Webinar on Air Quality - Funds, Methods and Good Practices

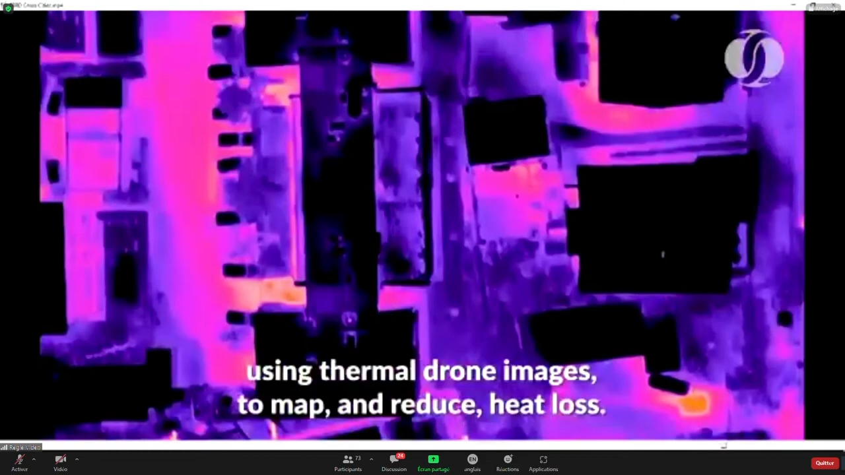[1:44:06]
using thermal drone images to map and reduce heat loss.